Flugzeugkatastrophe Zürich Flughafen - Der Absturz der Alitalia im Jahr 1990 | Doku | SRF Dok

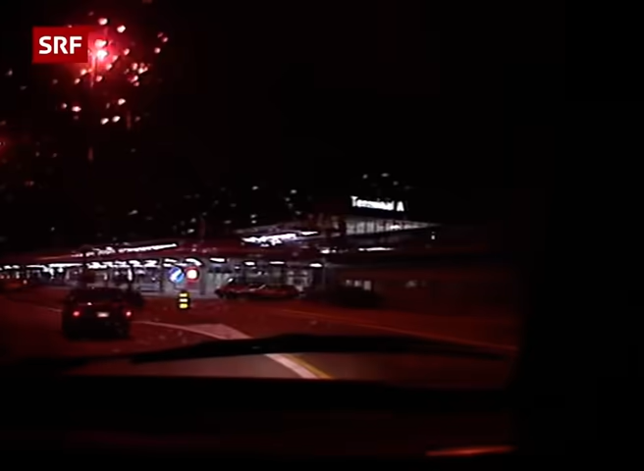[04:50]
Gegen 20.30 Uhr fährt Frau Anderson mit ihrem Sohn Jason am Terminal A vor. Wie schon oft will sie ihren Mann abholen, der normalerweise immer zeitungslesend vor der Ankunftshalle steht.
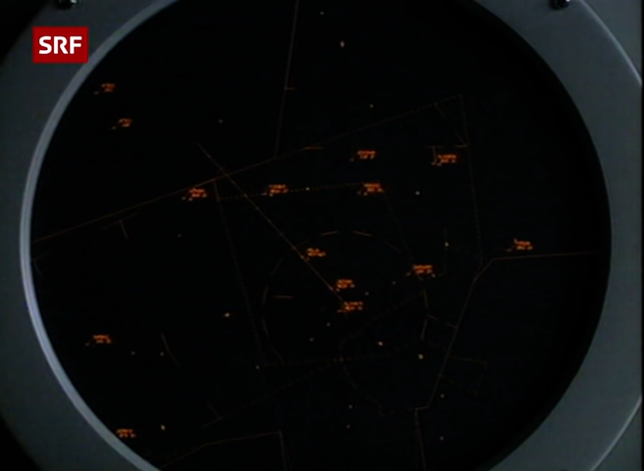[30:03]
Rund 5 Minuten vor dem Unfall liegen die Finnair 863, Alitalia 404, der Business Jet Rabbit 932,
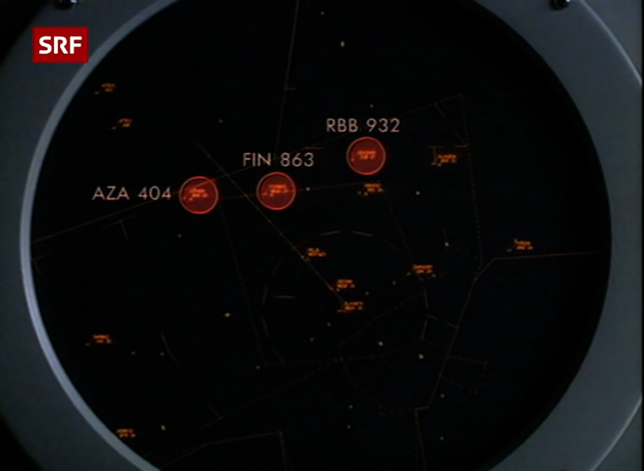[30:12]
Lufthansa 1834 und das Schulflugzeug Horizon 812 im Verantwortungsbereich des Controllers.
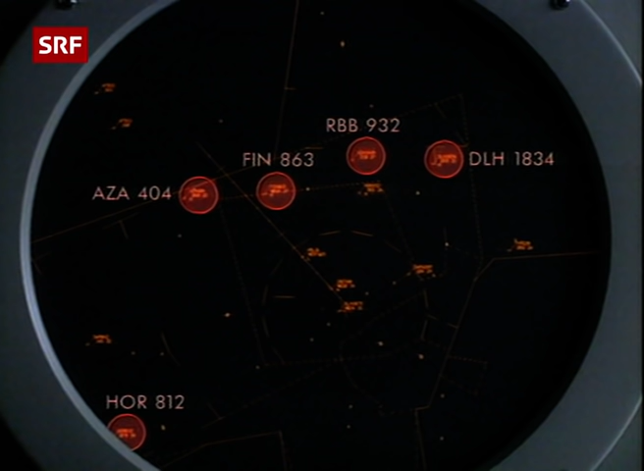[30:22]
Dessen Kunst ist es, die Maschinen in der eben genannten Reihenfolge in möglichst kurzen Abständen auf den Strich, das heißt die verlängerte Pistenachse und damit auf das Instrumentenlandesystem zu führen.
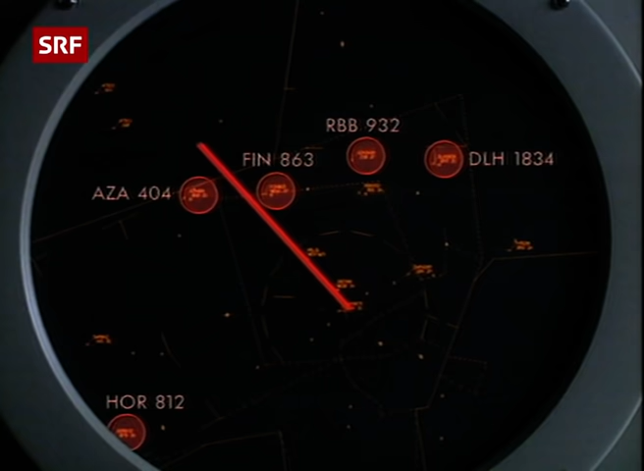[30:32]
Er weist ihnen dazu entsprechende Flughöhen, Kursrichtungen und Geschwindigkeiten zu. Alitalia 404, descend to 4000 feet, turn right heading 110, clear dial, approach runway 14, QNH 1019.
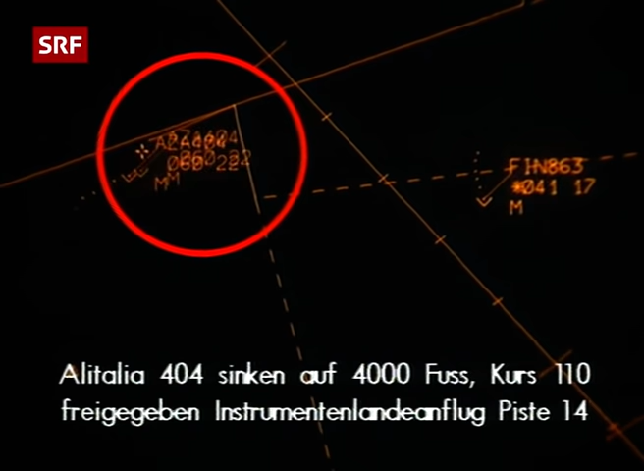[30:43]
1019, 4000
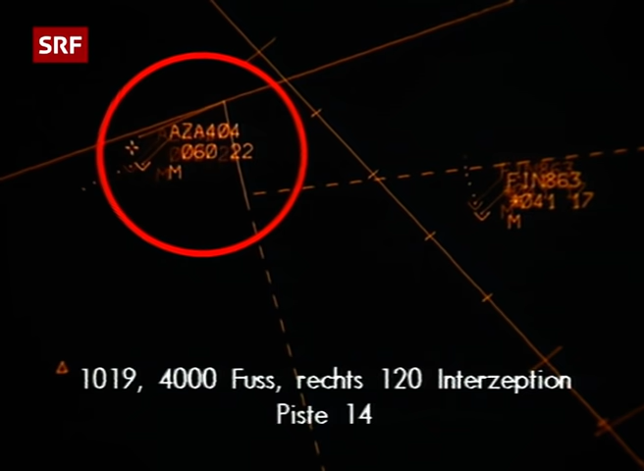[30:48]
feet, right turn 120 to intercept runway 14.
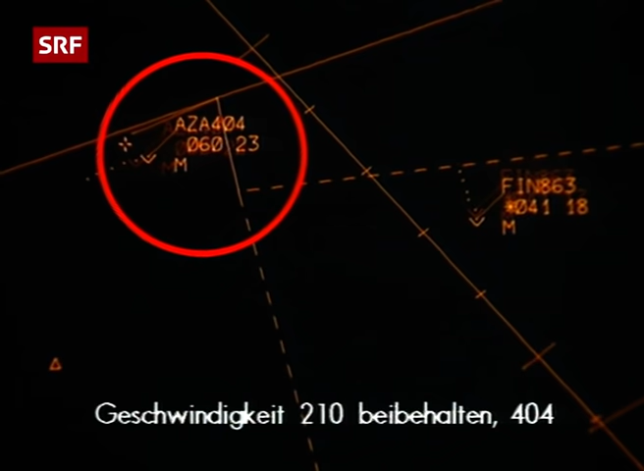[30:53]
Maintain 210, 404. 210, maintaining. Rabbit 932, desired, required speed 220.
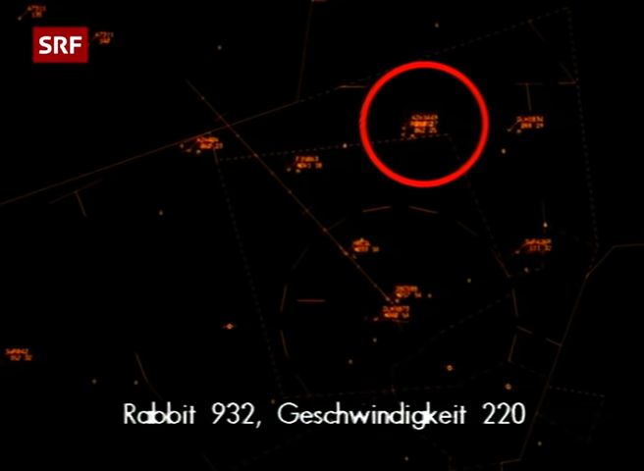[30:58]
Return Rabbit 92, speed 220.
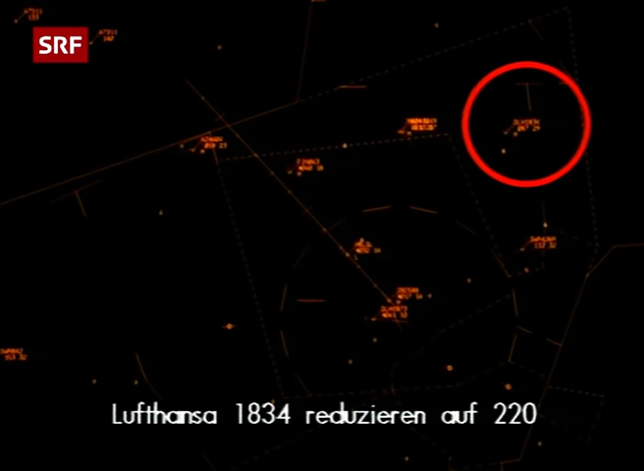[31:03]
Lufthansa 1834, reduced to 220. Speed 220, 1834.
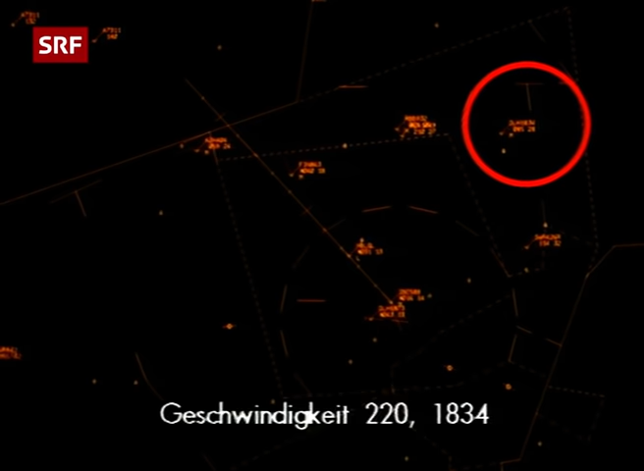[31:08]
Der Flugverkehrsleiter betätigt sich hier hauptsächlich als Verkehrsflussmanager. Das heißt, möglichst viele Flugzeuge in möglichst kurzer Zeit ohne Warteschleifen auf den Boden zu bringen. Eine Folge des immer dichter werdenden Luftverkehrs. Die gleichzeitige Führung von 3 Verkehrs, einem leicht- und einem langsamen Propellerflugzeug, stellt hohe Anforderungen an die Aufrechterhaltung der vorgeschriebenen unterschiedlichen Mindestabstände. Computerunterstützung ist hier erst in Planung. An Informationen stehen dem Lotsen auf dem Radarschirm neben der Position der Maschine noch die Geschwindigkeit und die Höhe zur Verfügung.
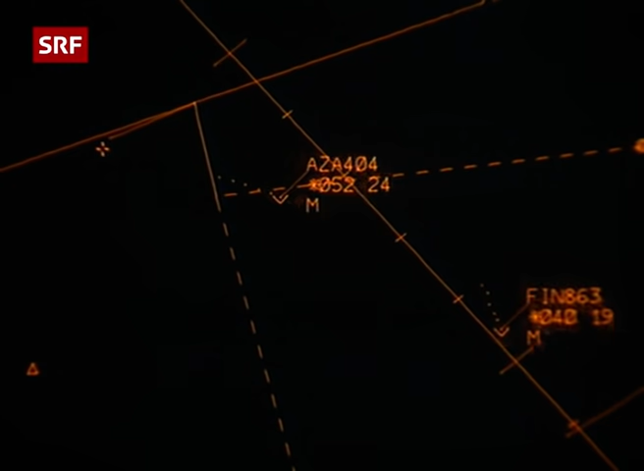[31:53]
Die Zahl 051 unter AZA 404 gibt die Höhe 5100 Fuß, die Zahl rechts daneben 24 die Geschwindigkeit, also 240 Knoten an.
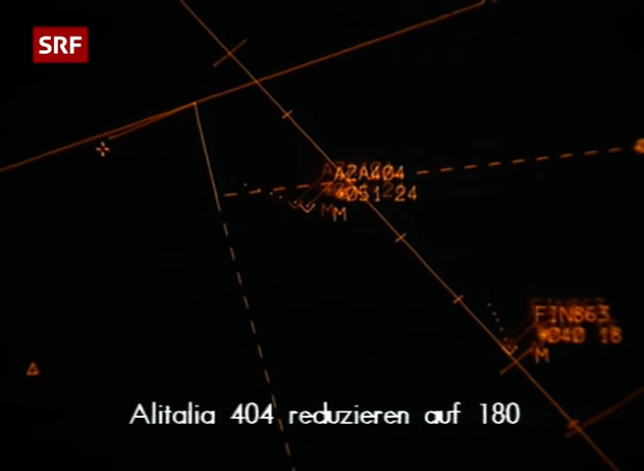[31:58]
Alitalia 404, reduced to 180. Reduce now 180, 404. Der Flugverkehrsleiter sieht bei einer Anflugsequenz das Gesamtbild der sich fortbewegenden Flugzeuge und nicht die einzelnen Zahlenwerte. Wenn vor dem Eindrehen auf die Pistenachse die Einhaltung der zugewiesenen Höhe noch bewusst kontrolliert wird, so achtet der Lotse beim Endanflug in erster Linie auf die Abstände, zumal die Piloten, wenn sie auf dem Gleitpfad etabliert sind, für die Korrektheit des Landeanflugs selbst verantwortlich sind. Die Längsstaffelung auf dem Strich muss vom optischen Eindruck her stimmen.
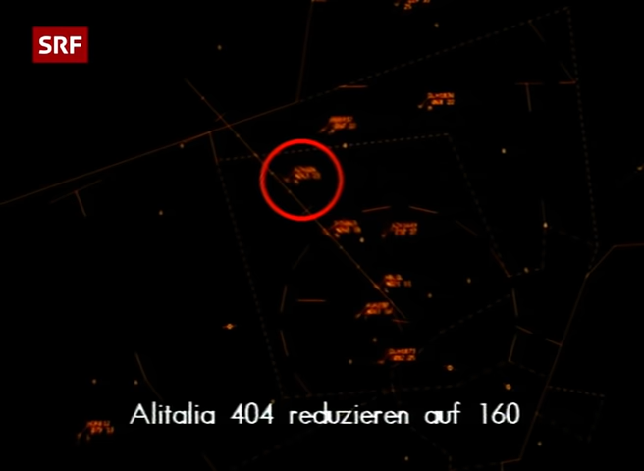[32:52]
Die Abstände stimmten und im Funkkontakt mit dem Piloten war nie eine Spur von Unsicherheit zu erkennen gewesen, was die Aufmerksamkeit des Lotsen automatisch erhöht hätte. Alitalia 404, reduce to 160 knots. Reduce 160. Der Flugverkehrsleiter hat immer das gesamte Radarbild vor sich.